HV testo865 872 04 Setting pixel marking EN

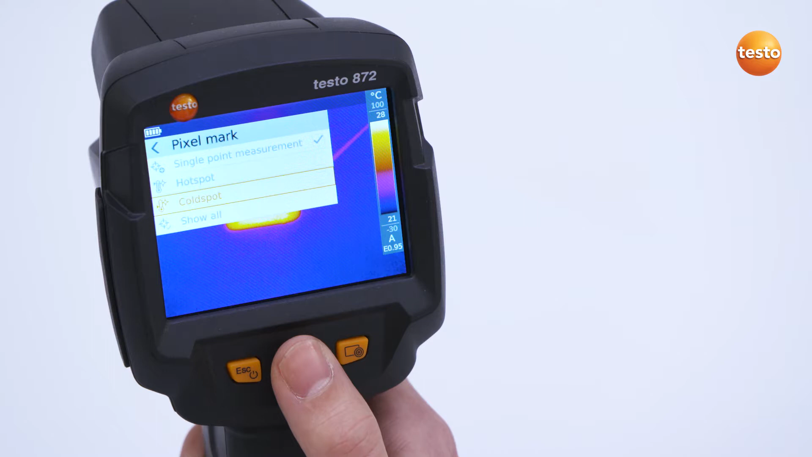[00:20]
The thermal imager now automatically searches for the warmest and coldest measurement points in the display. And with the button Show All, you add all other possible measurement points to the thermal image.